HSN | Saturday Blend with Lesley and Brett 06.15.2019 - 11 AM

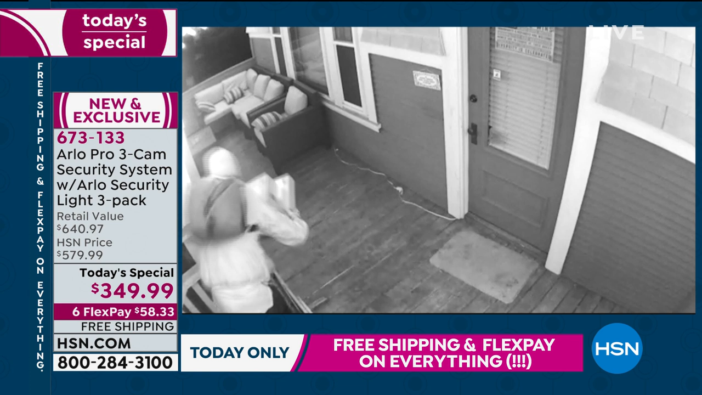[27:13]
what arlo's known for when it's in the black and white with the addition of the lights it enhances
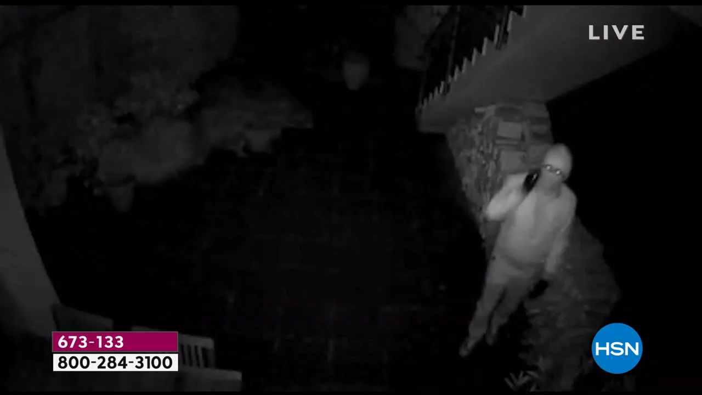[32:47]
and i can tell you that this video
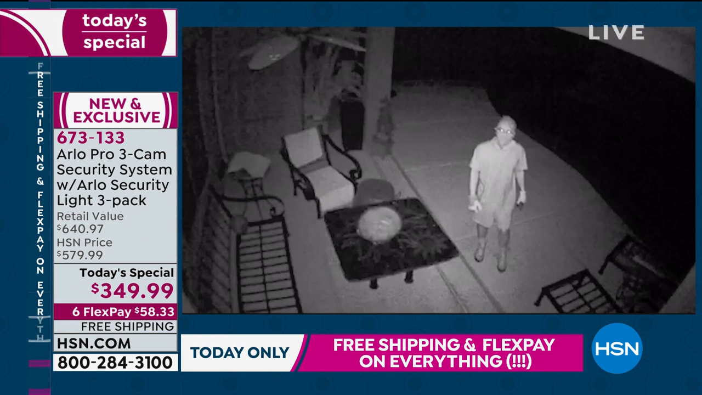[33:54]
real deal peace of mind and home security for you now julie's got some more great demonstrations she wants to show you but this is a value you do not want to pass up for major security and peace of mind yes and the videos that you're
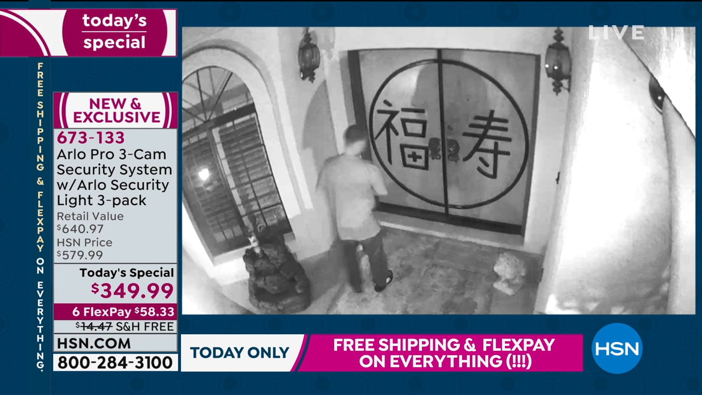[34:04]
looking at right now they're real people sent them into arlo the black and white designates that it's night vision
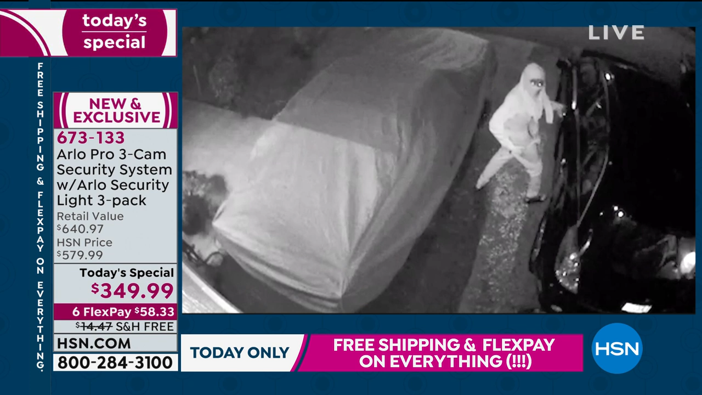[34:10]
and think about at night people are coming in they're seeing if your car is unlocked this right here is the most disturbing someone went that's the landlord he went into a young lady's apartment he's
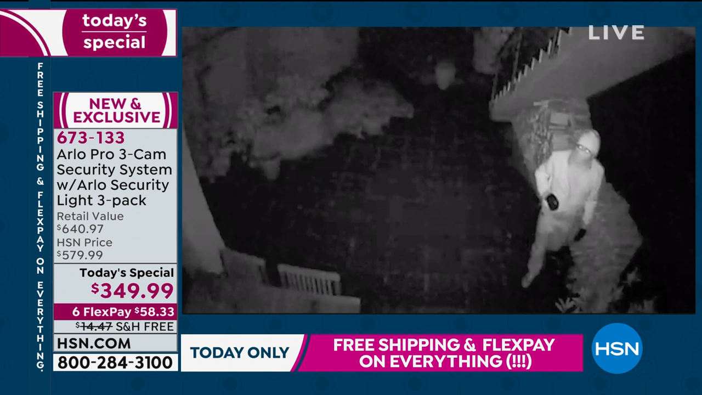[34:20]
got his glove on he looked right into the arlo camera and he was caught this is what you want to happen where that guy looks at either the light or the security camera sees it and they go the other direction with your lights now the lights alone are a deterrent you've got an entire security system and we also have a kind of a rotating
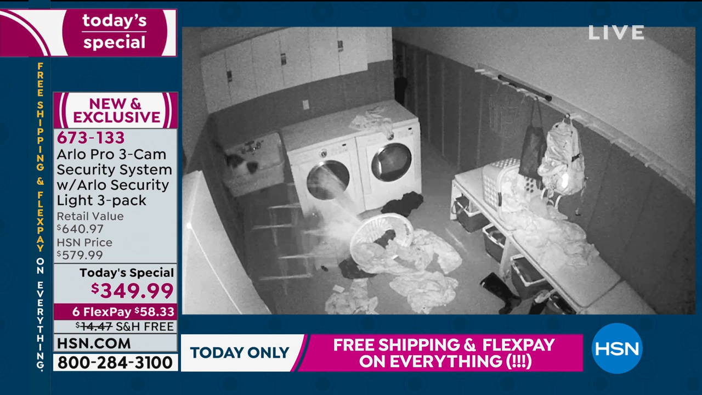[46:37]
forget arlo cameras are indoor and outdoor they are weatherproof they are weather resistant you can put them outside you
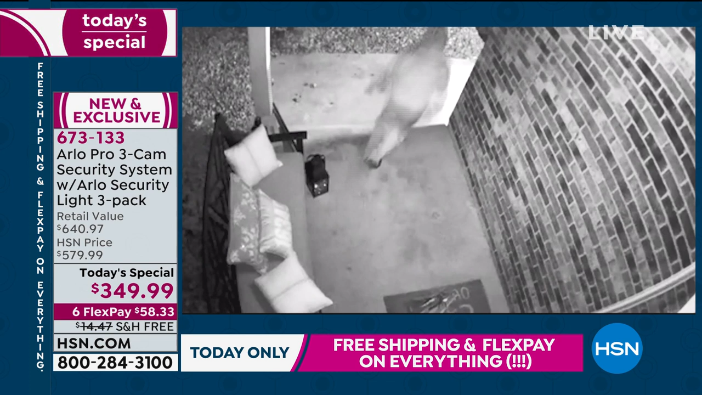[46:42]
can put them inside look if you've got older arlo cameras if you've got standard arlo cameras bring them inside monitor the cat monitor the dogs monitor the
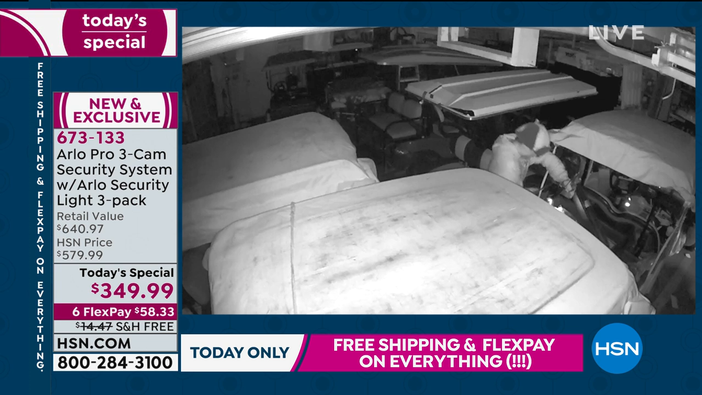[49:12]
they have the right to drop you not to mention who wants to go through the process i mean there are years in the past where people spent a hundred to two hundred dollars on dummy cams just the presence of the camera acts as a
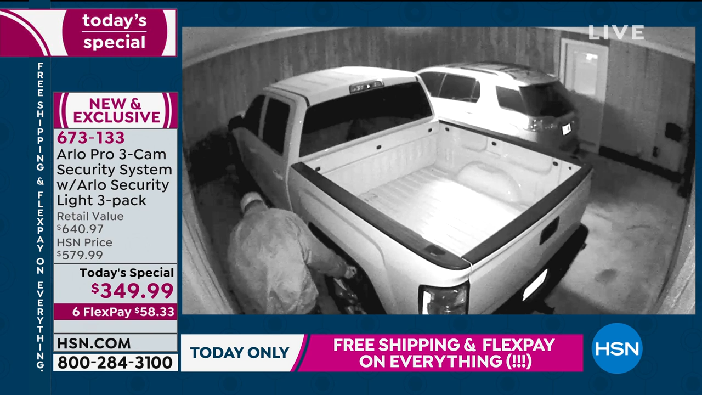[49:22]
deterrent this is the real thing high definition automatic and catches these guys protects your
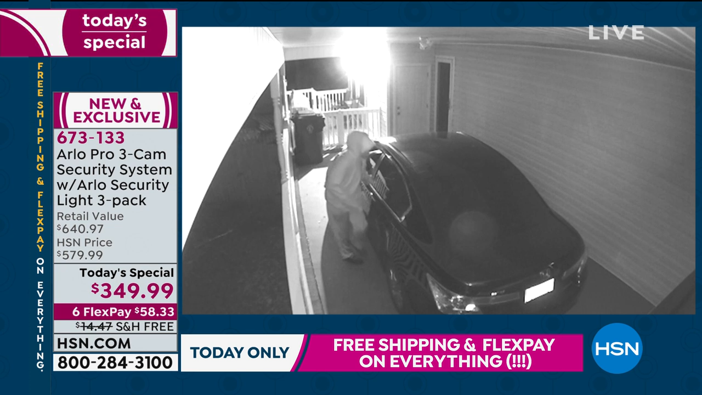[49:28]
car protects your property protects your family and at a price like this i don't think you can put a value on peace of mind security surveillance and protection we sure have given you one heck of a deal today to empower you to have that type of high and security that once